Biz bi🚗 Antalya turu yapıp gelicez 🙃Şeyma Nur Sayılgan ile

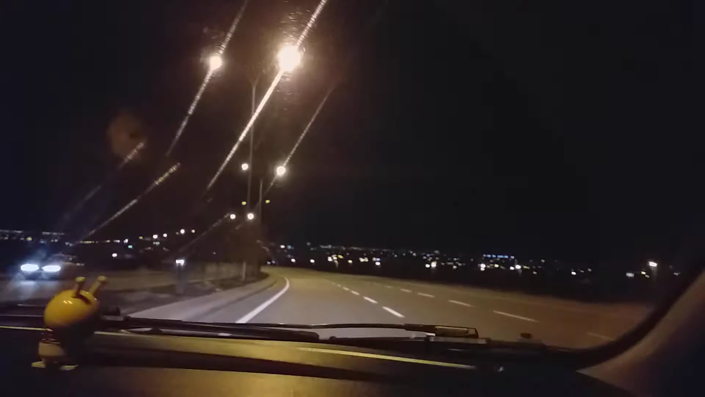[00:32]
Kaçtasın? Hızın kaç? 130'a gidiyoruz şu an. Nerede?
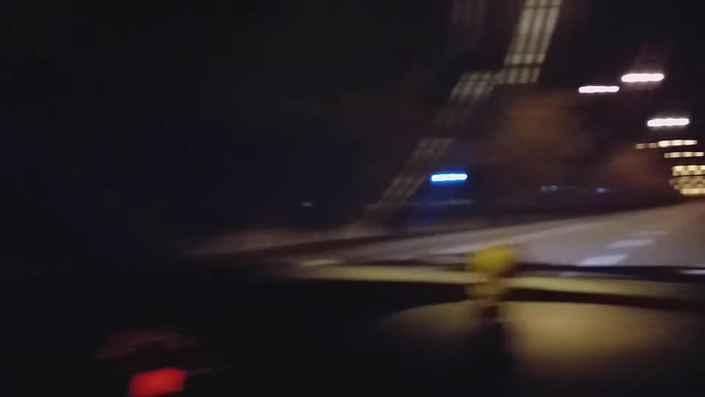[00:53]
130. Vallahi araba tekliyor. İçim hocam. Eyvah. Ver sol. Başlayın zaten. Şimdi hızın kaç? 140. Fren biraz. Çok değil. Bırak freni. Gördün mü? Köpüş koy git.
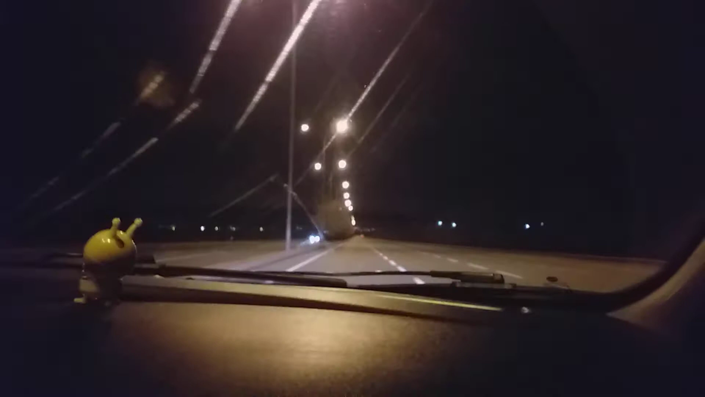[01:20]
Ver saatin yerini. Saatin yeri mi? Evet. Bak işte böyle değil mi? Tarım 25 metreyi gösteriyor. Bak köpeği geç fark ettim mesela. Paniklemeyeceksin işte. Hemen ayağın frene gelecek. Şurada bir tık fren. Çünkü 110'dayım.
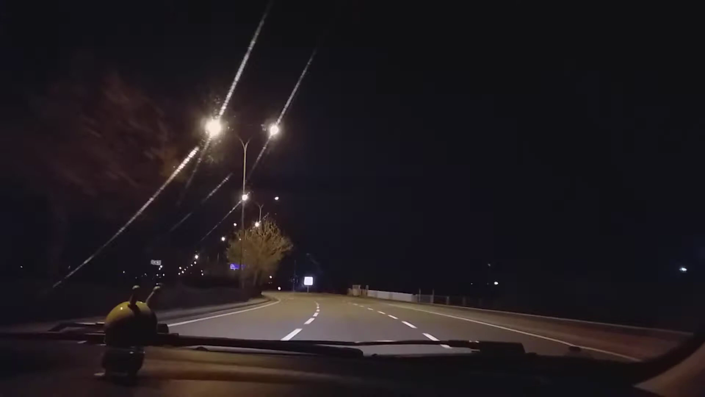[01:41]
Bırak freni. Bak daha güzel aldım gördün mü? Şimdi buradan var ya sağdan gidelim istersen. Ver sağ diye. Yavaş mı? O kavşağın üçüncü çıkışından çıkacağız, tamam mı? Sağdaki birinci çıkış, karşı iki. Aynı.
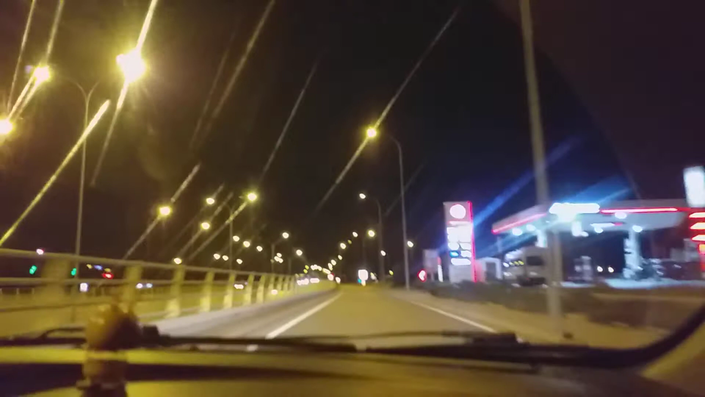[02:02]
Biz aynı düz gidiyoruz. Devam et, devam. Daha kavşağa var. Şimdi yavaşla. Yol ver dediği için ikiye düşür. Soluma bakacağım. Uygun mu değil mi? Bir al. Şu uygun zamanda gireceğim. Sol sinyalini verdim. Hatta iki dakika kapatayım.
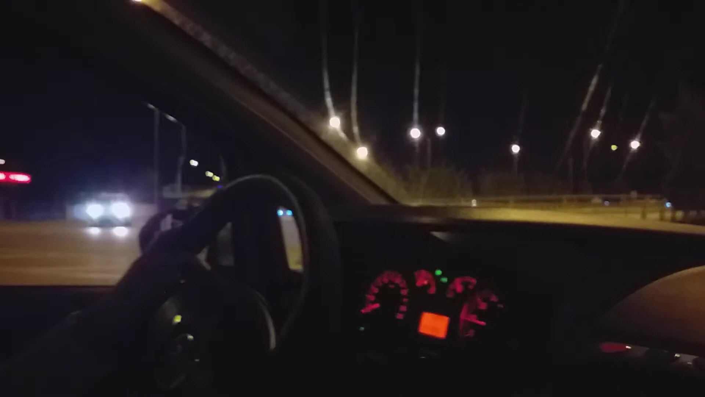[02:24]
Evet şundan sonra. Gözünü kestireceğim birini, tamam mı? Şu evet şu arkası kapalıdan sonra. Heh, bu kavramayı ver gazı. Atladım girdim. Girdim mi gerisi kolay. Şimdi yol hakkı bana geçti ama yine de sağıma baktım.
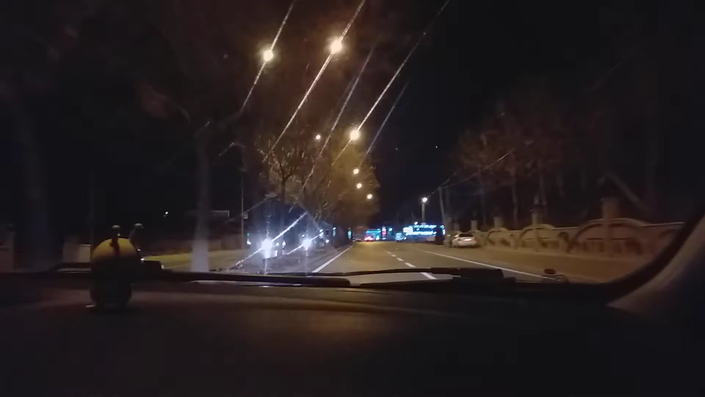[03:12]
At dörde. O dönecek istersen sağa geç. At sağa kendini. Anladın mı? Niye risk alacaksın ki adam dönemezse orada seni engeller.